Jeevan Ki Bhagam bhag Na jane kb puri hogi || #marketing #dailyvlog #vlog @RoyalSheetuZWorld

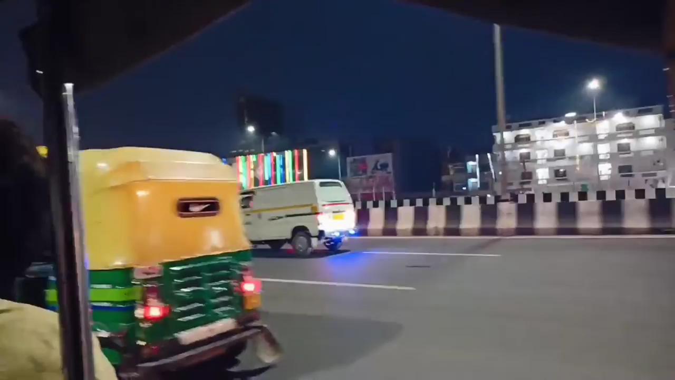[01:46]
ये हाईवे का सीन है और देखने में काफ़ी सुंदर लगता है।